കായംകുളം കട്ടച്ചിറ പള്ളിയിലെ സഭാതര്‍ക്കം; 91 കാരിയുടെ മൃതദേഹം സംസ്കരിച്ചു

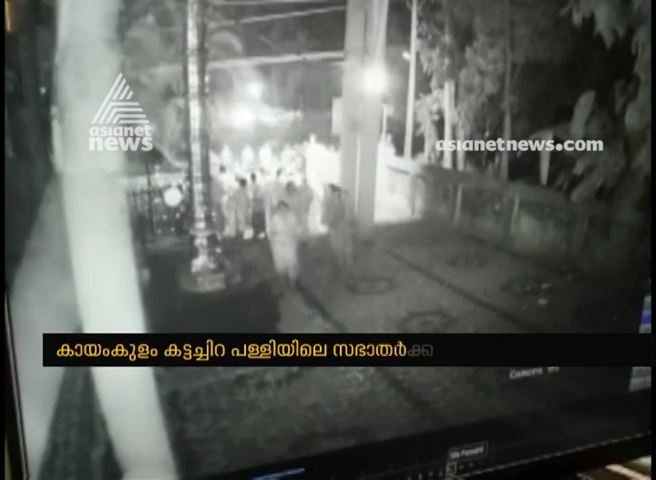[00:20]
പുലർച്ചെ 5:30-ഓടെയാണ് പോലീസ് കാവൽ മറികടന്ന് യാക്കോബായ വിഭാഗക്കാർ മൃതദേഹവുമായി പള്ളിയിൽ കയറി സംസ്കാരം നടത്തിയത്. കഴിഞ്ഞ 8 ഒക്ടോബർ യാക്കോബായ വിഭാഗക്കാരിയായ മറിയാമരാജൻ മരിച്ചത്.